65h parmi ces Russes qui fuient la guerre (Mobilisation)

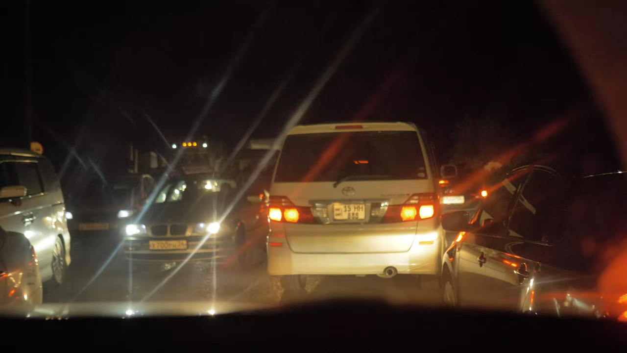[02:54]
La frontière caucasienne était bondée et on y a littéralement passé toute la nuit. Aujourd'hui, on a traversé l'Ossétie, l'Ingouchie, la Tchétchénie, le Daghestan et la Kalmoukie.